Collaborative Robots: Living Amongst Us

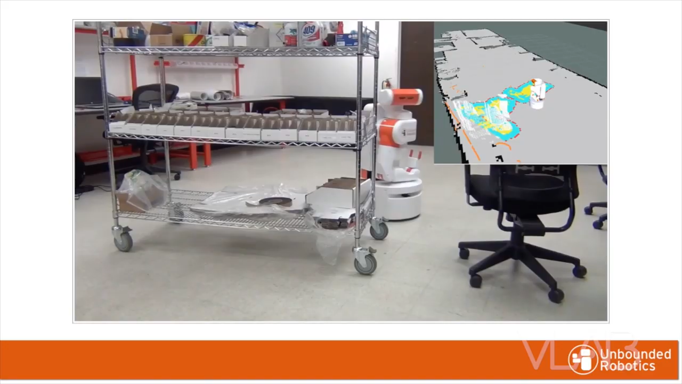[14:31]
The UBR1 has a capability to navigate in complex environments. It can see very complex items like that shelf.
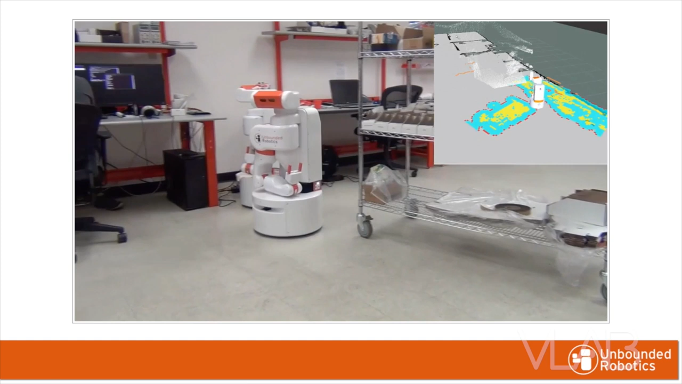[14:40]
It's metal, it's shiny, it doesn't have much context to it, and the robot can easily navigate around it,
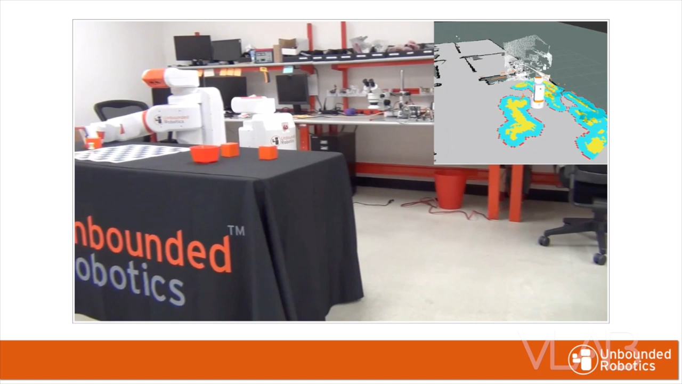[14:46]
see the object, and continue going. In addition to that, UBR1 has a capability to do other capabilities like calibrate itself.
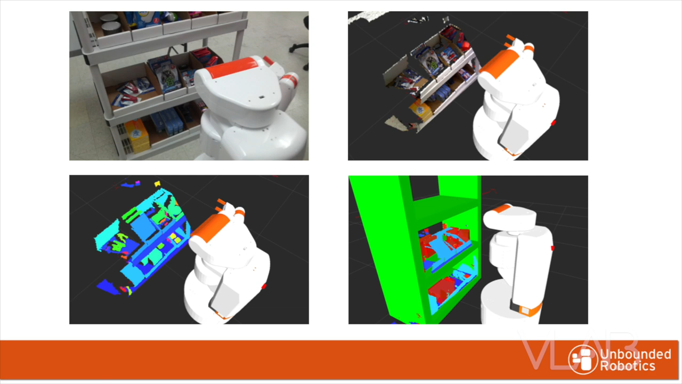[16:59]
And then we have the image view of the robot looking at those objects. And then the next step is that we segment those objects into individual parts. And after we segment those objects into individual parts, we then identify them as unique objects that are graspable.